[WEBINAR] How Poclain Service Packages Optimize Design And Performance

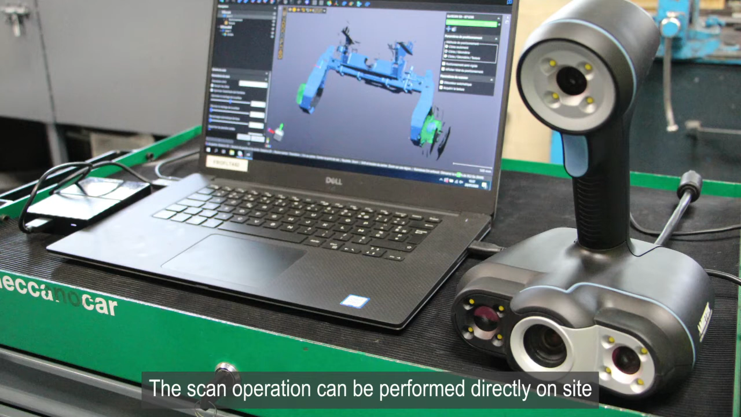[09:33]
The scan operation can be performed directly on site without the need to move the machine, which significantly reduces work times and transport costs.
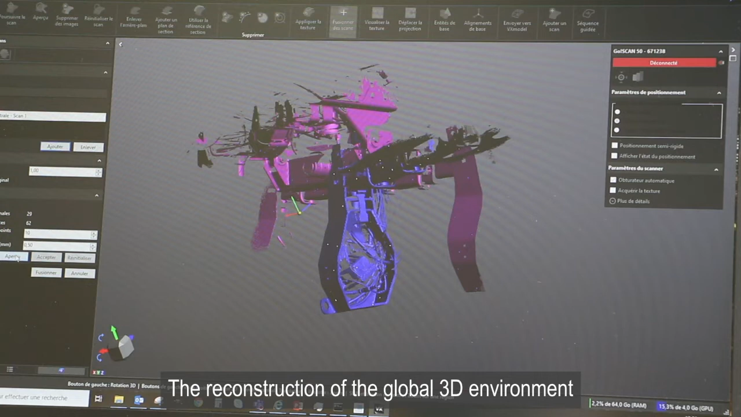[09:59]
The reconstruction of the global 3D environment is then finalized on the computer by managing the digitized sub-assemblies.
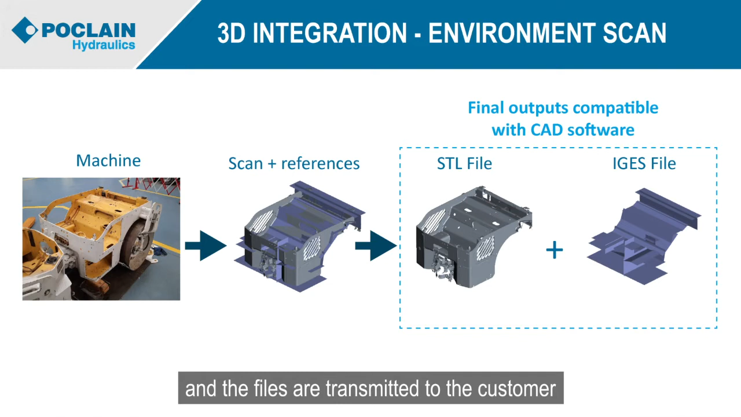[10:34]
in exchange formats compatible with CAD software.
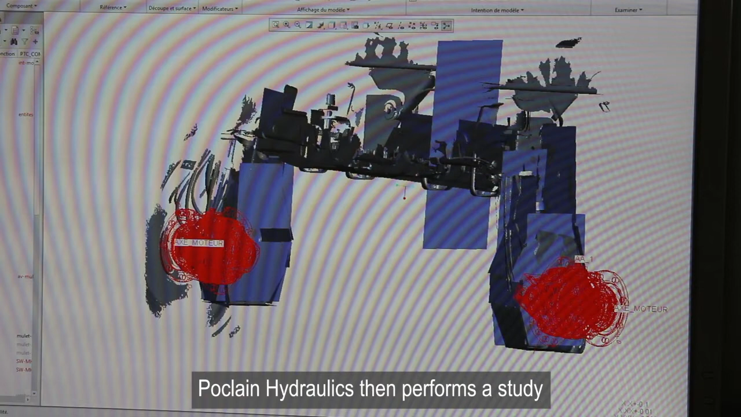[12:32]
POKA Hydraulics then performs a study to propose an integration of the components, which take into account the geometric and functional constraints of the machine.